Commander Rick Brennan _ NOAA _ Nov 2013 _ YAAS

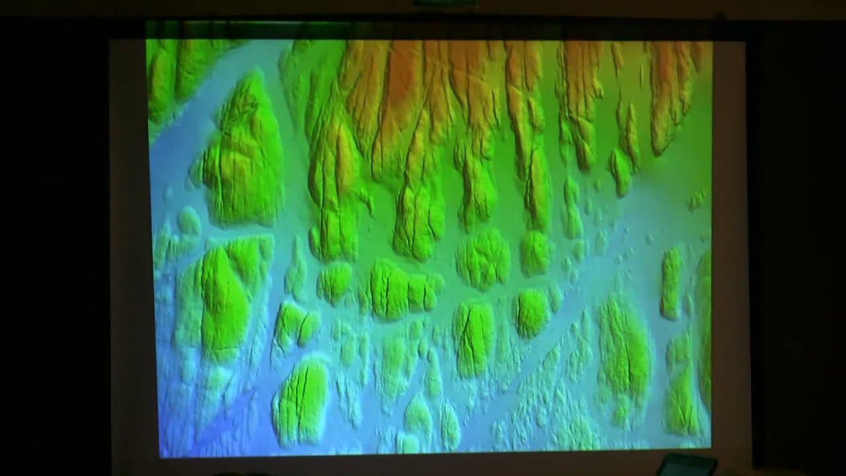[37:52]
So that's a crack in those rocks because the glacier here would have been moving north-south. So you can see where it's like, you can see where it's just kind of like got its claws in the ground right there, right?
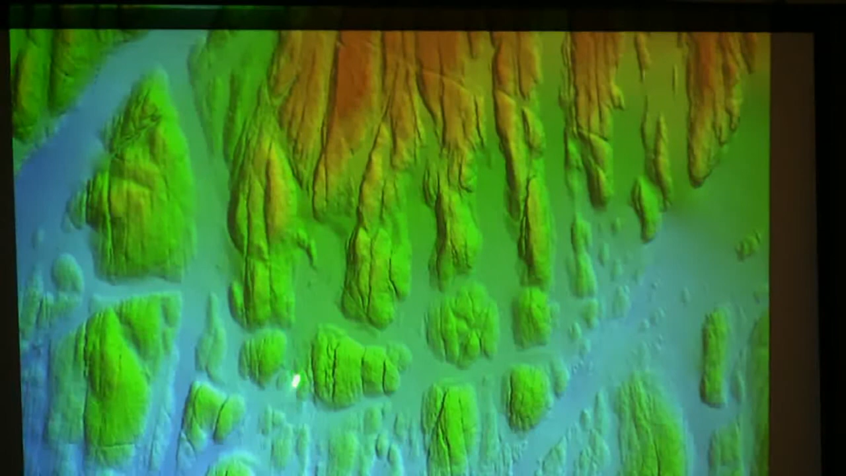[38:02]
As it drug down this way, or actually it was going to the north. So as it just kind of dragged its claws across the earth and receded to the north, it just scarred the seafloor right there.
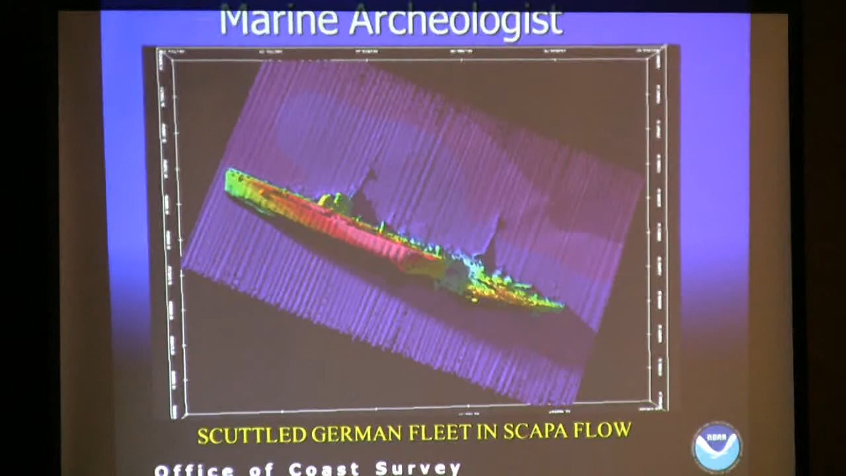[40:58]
This is a scuttled German ship in Scapa Flow. So some of the people that I worked with during my graduate work, they had surveyed all of that area in Scapa Flow, and they also did the D-Day invasion site, which I believe I've got on here as well.
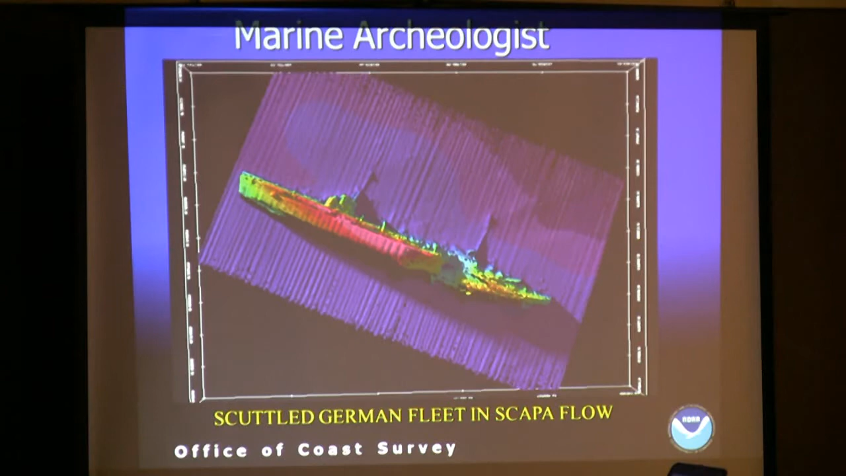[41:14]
This is the Titanic expedition. So one of our young hydrographers had a chance.